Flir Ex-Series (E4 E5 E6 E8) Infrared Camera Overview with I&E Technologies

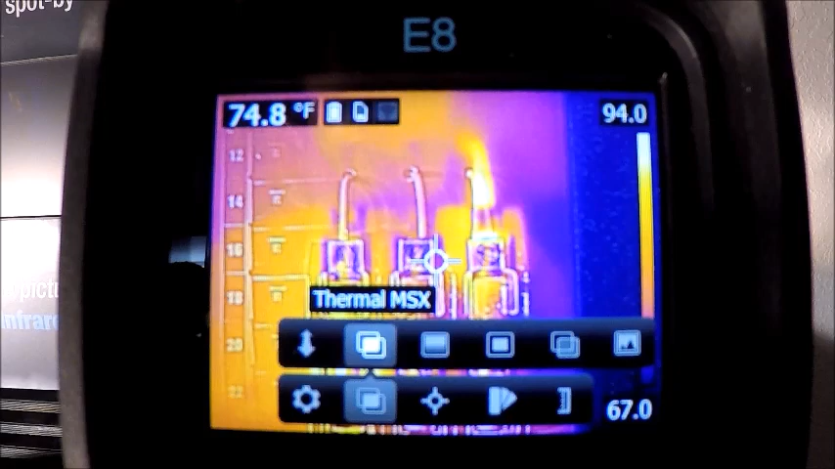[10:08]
On screen: spot 74.8°F
which would allow us to overlay details from the visual image or the digital image over the top of our infrared image. So if we don't have a lot of thermal contrast on the screen, it will show a lot of detail from the visual image so that we can help identify what it is that we're looking at. So if we want breaker numbers like we have on the screen right now or if we were looking at a motor and we needed nameplate information, manufacturer info, things like that, it's a really neat feature to have.
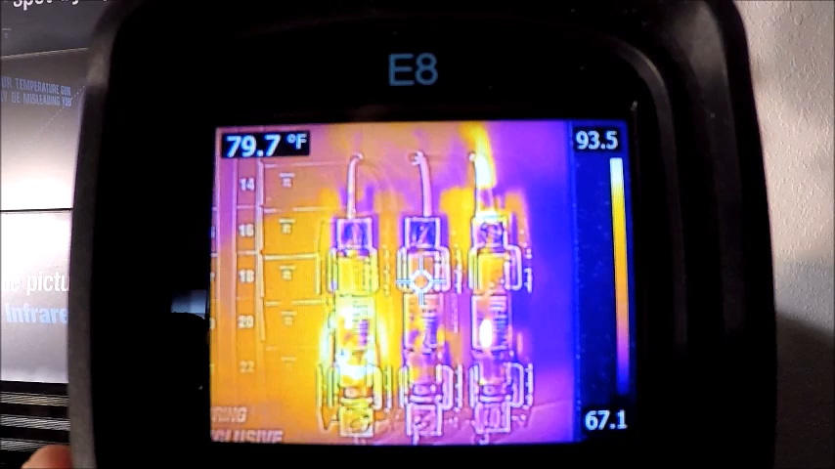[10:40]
On screen: spot 79.7°F
Obviously, when we capture these images, we're going to have a digital images image to refer back to anyways. But it's still a nice feature to have our alignment distance is simply
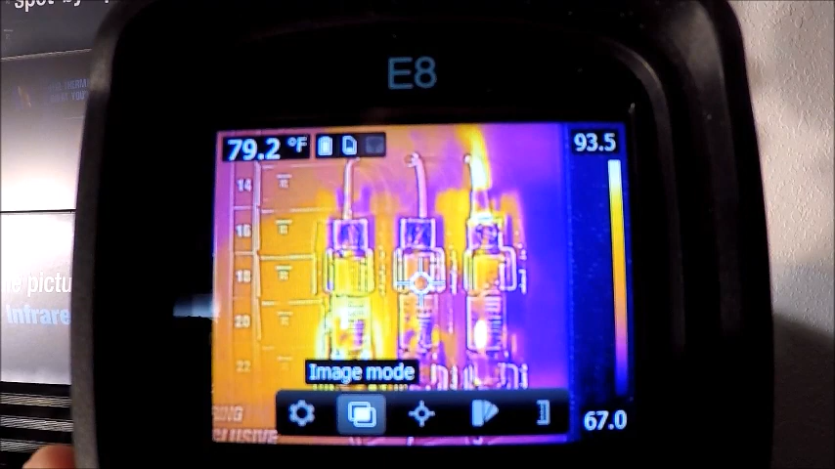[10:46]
On screen: spot 79.2°F
adjusted based on how far we are from the target because the camera is focus free.
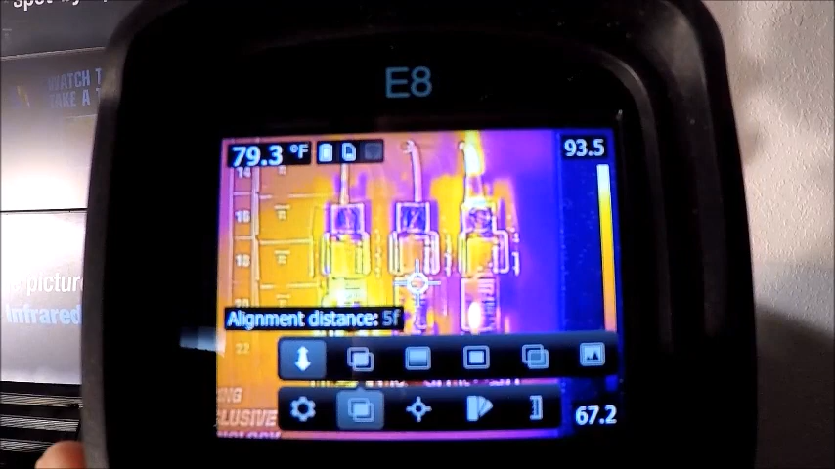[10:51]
On screen: spot 79.3°F
The alignment distance helps kind of line up our our two images for our overlay feature. As I scroll over to the right, we have picture and picture also a very neat feature.
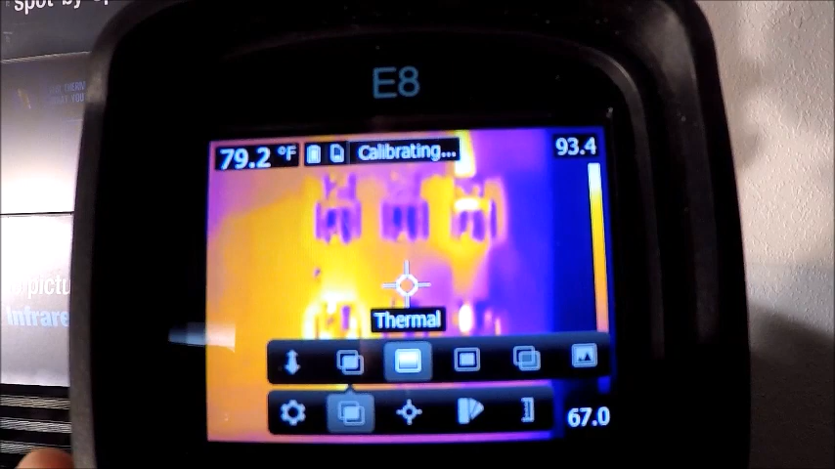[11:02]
On screen: spot 79.2°F
Again, if you don't have a lot of thermal contrast, if I were looking at a painted drywall, I don't know that I'd be able to tell what I was looking at. So if I use picture and picture,
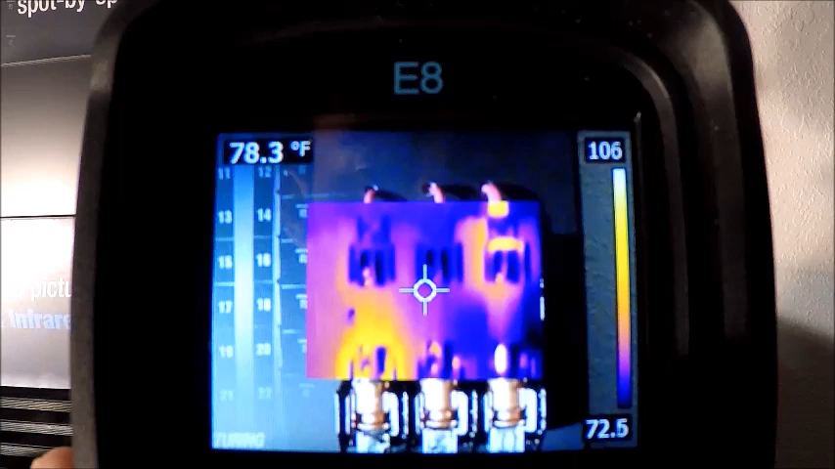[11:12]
On screen: spot 78.3°F
I can look around the outside and it's going to show it in the digital or visual.
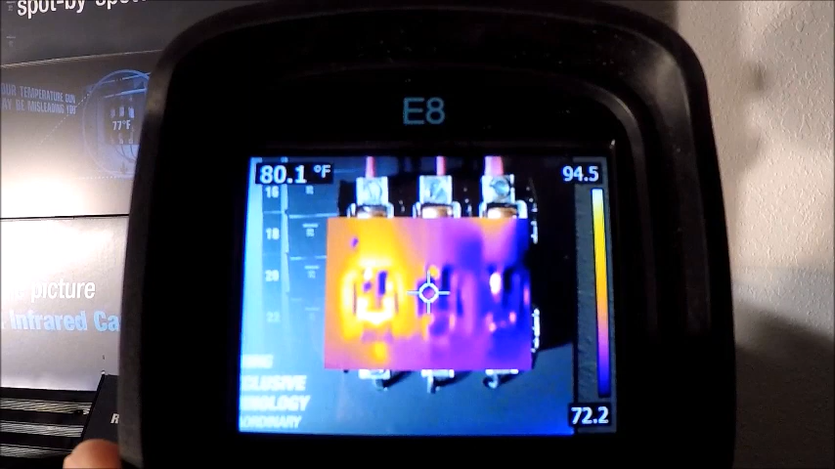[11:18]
On screen: spot 80.1°F
And then in the center part of the screen will be an infrared nice feature to have a next one over is thermal blending. It's kind of swapping between visual and infrared.
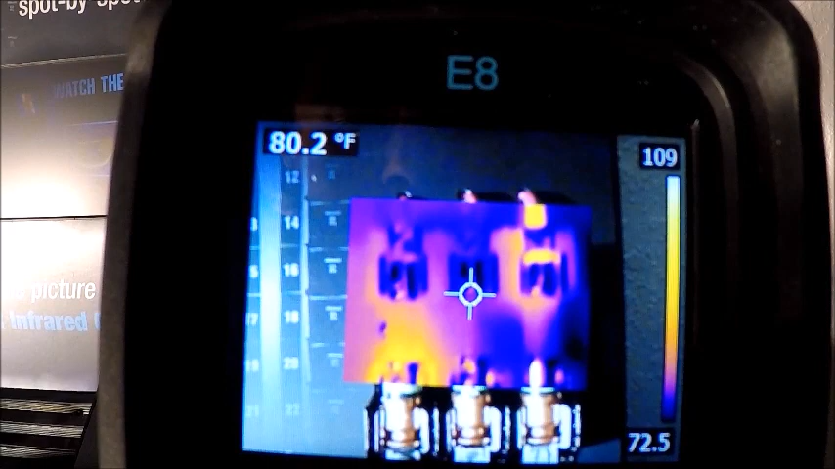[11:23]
On screen: spot 80.2°F
And the last one over is our digital camera.
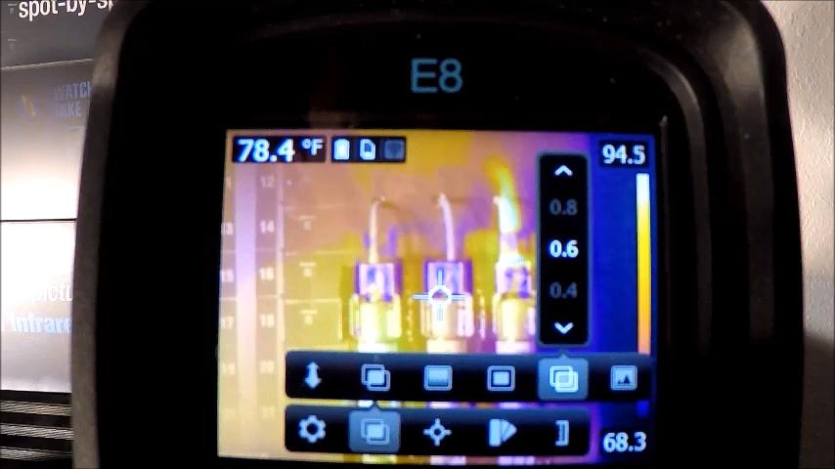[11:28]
On screen: spot 78.4°F
Not much use for that because we do capture both the visual and an infrared when we hit the image capture button.
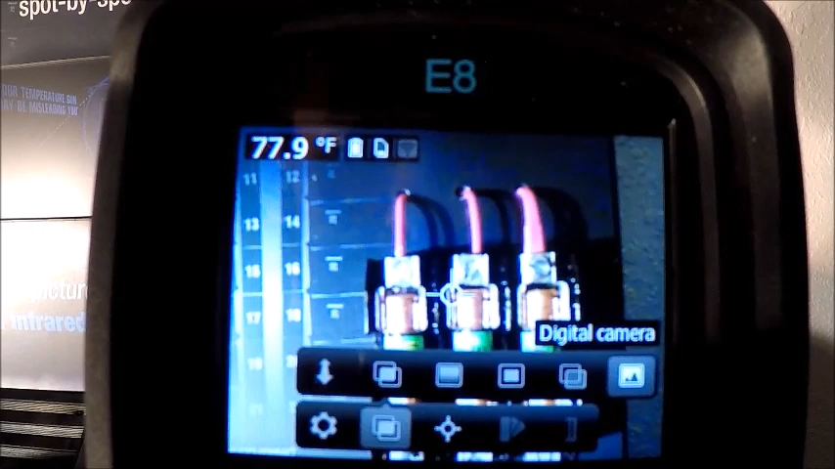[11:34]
Scrolling over to measurements. This is where we're going to have our spot measurement mode. So our center fixed spot is what we have when we turn the camera on into live mode. We scroll over to the right.
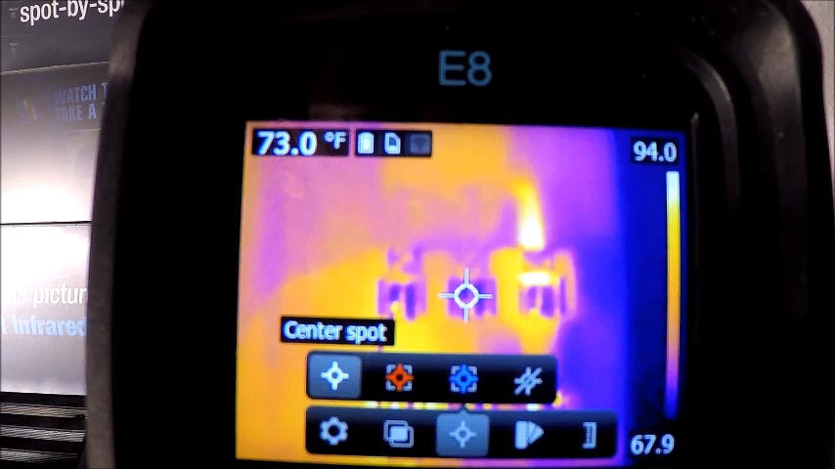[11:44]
On screen: spot 73.0°F
This is a very neat feature. And again, this is one of those things that you may or may not have on your
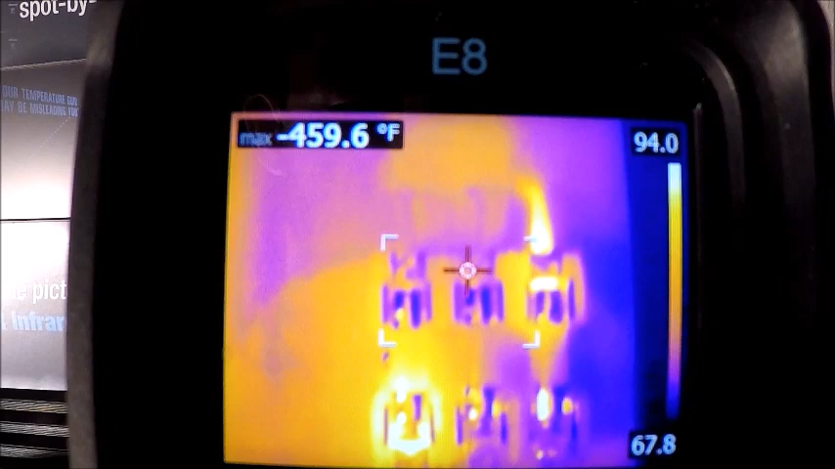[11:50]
On screen: max -459.6°F
camera depending on the model and depending on when you bought it. This was something they standardized on a few years ago. Again, about the time they added Wi-Fi, they added the hot spot and cold spot detection box on the cameras.
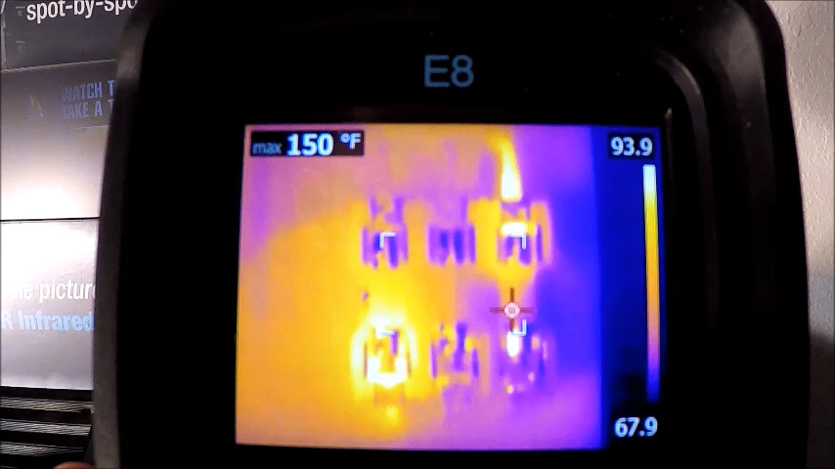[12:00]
On screen: max 150°F
So this hot spot right now is jumping to the
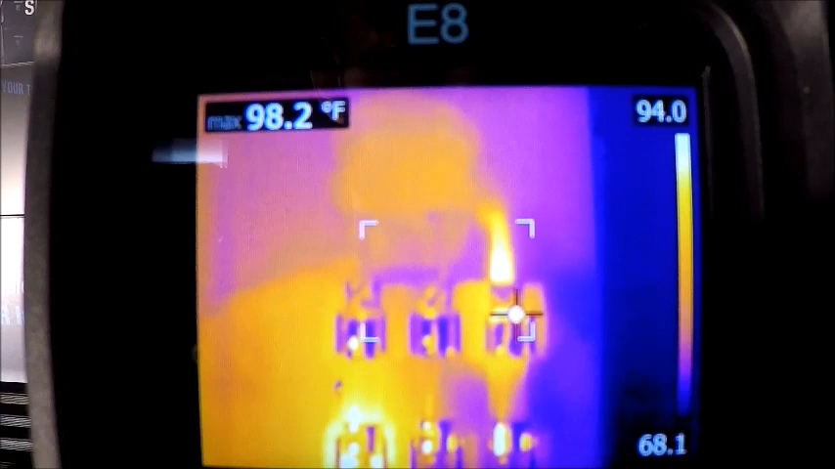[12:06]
On screen: max 98.2°F
hottest thing in the little center box here and displaying that temperature in the top left.
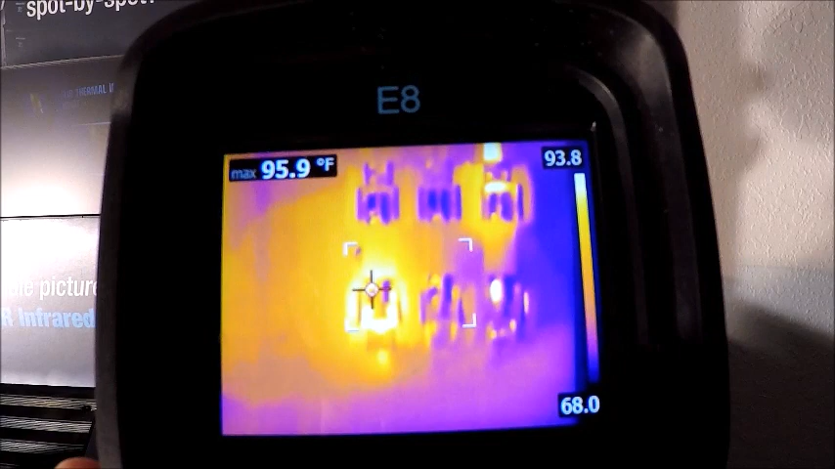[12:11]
On screen: max 95.9°F
Very neat feature to have if you open up a breaker panel or again looking at a motor or something else. You want to know the hottest spot that we're looking at right away instead of using a center fixed
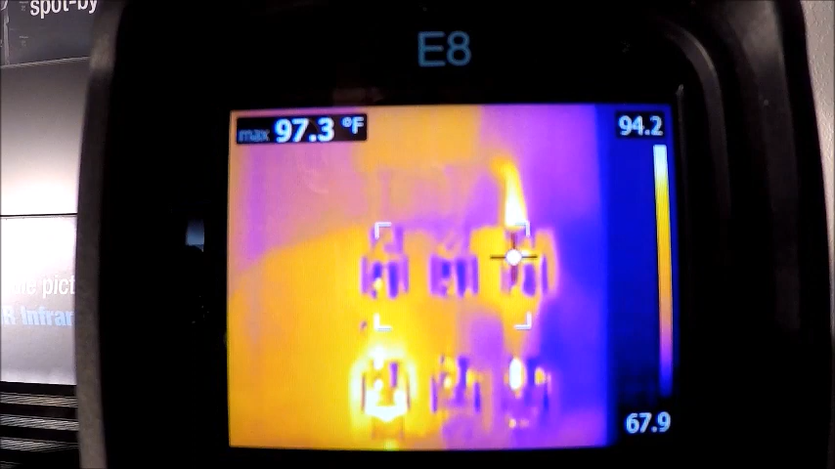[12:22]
On screen: max 97.3°F
spot like this to try and locate that hot spot.
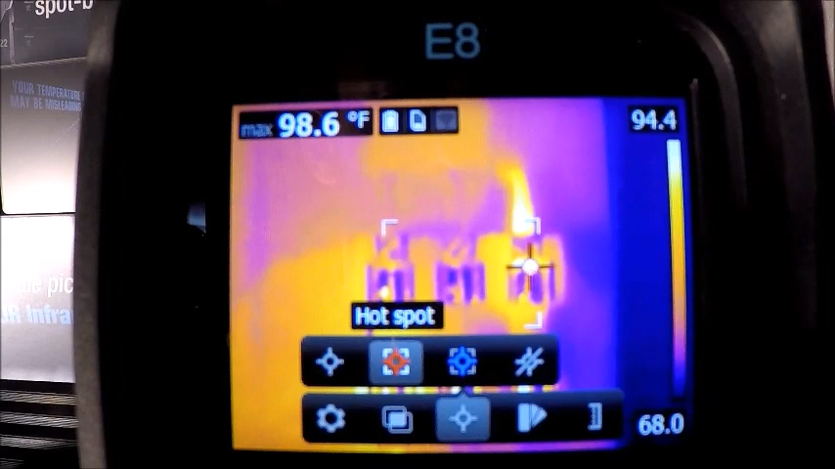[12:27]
On screen: max 98.6°F
I can't find it, you know, I'm 90, 91 degrees, something like that.
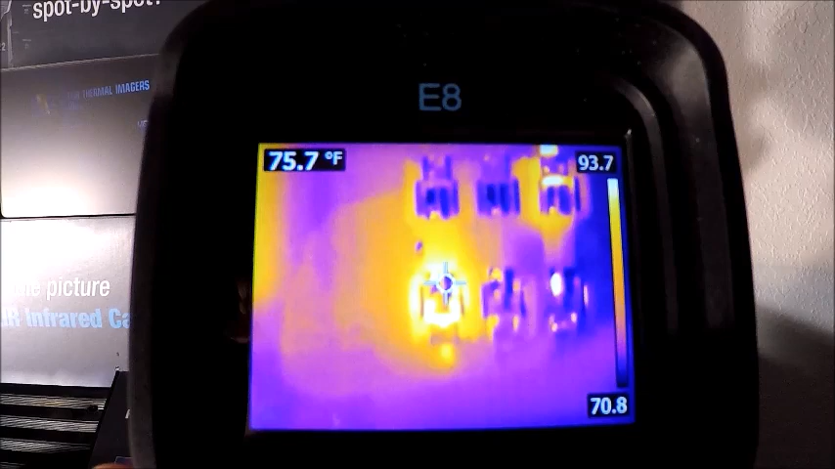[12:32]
On screen: spot 75.7°F
If I if I go back to that hot spot box again, it's going to automatically jump to it and display that temperature. So it's kind of a time saver.